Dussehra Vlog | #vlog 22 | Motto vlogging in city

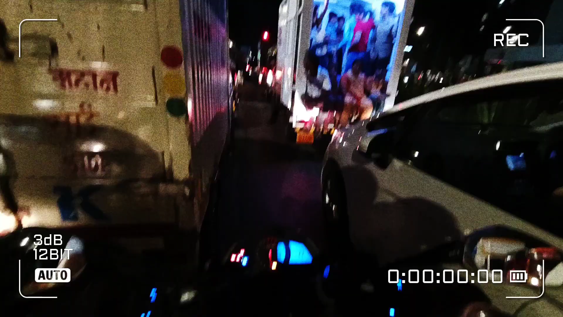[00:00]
पिछले 20 मिनट से हम लोग ये ट्रैफिक में फंसे हुए हैं।
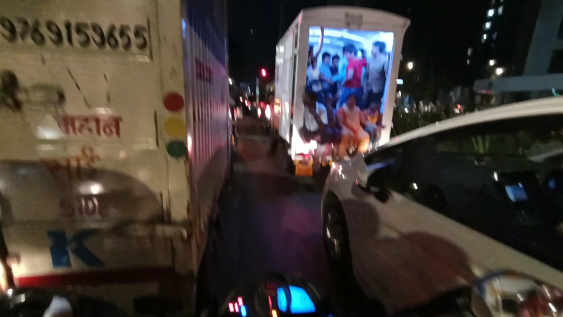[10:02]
पिछले 20 मिनट से हम लोग ये ट्रैफिक में फंसे हुए। सिक्स फिफ्टी टू हो गया। टेम्पो वाले सब हमें ही देख रहे हैं।